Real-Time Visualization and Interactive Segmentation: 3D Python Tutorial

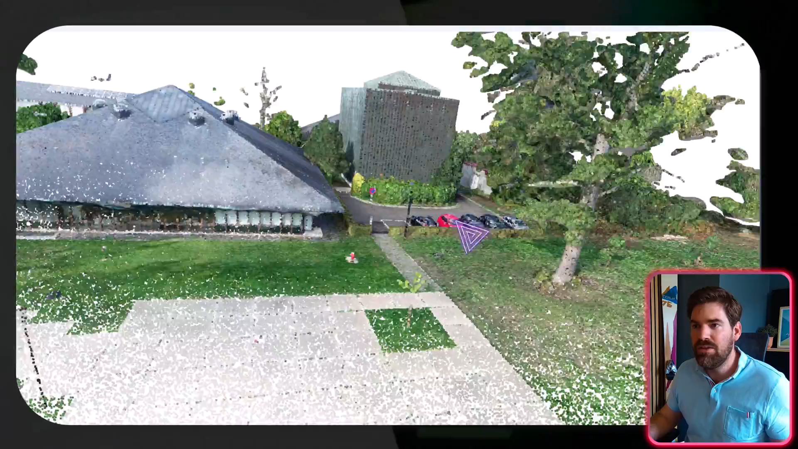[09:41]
And in it, I have the ability to move and to explore exactly the little scene that was taken, I think it was a five minute drone shot that we did on the university campus of Liege. So pretty nice.
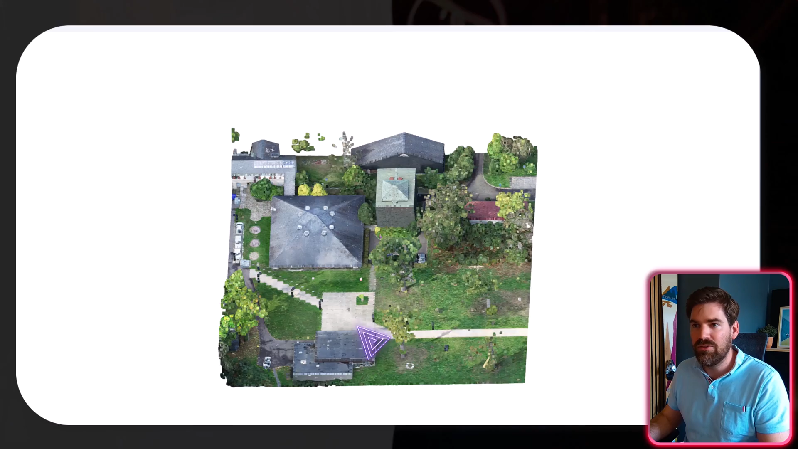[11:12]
And then after that, I diminish the size of the point a bit to see a bit better.
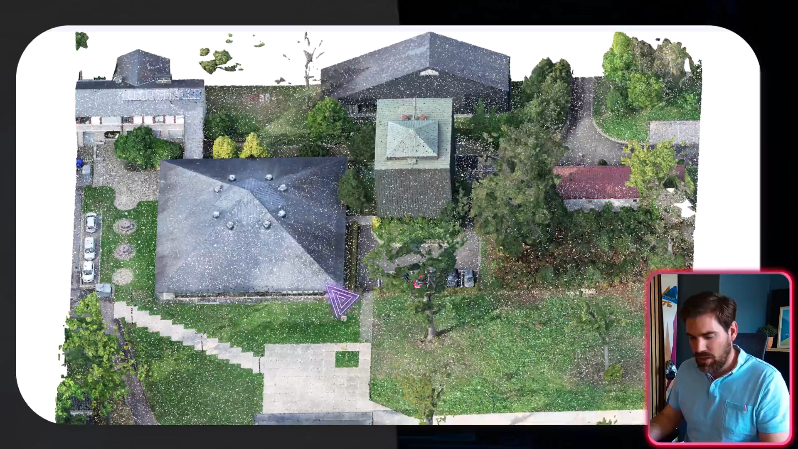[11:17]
In orthographic, and let's, for example, take out a car.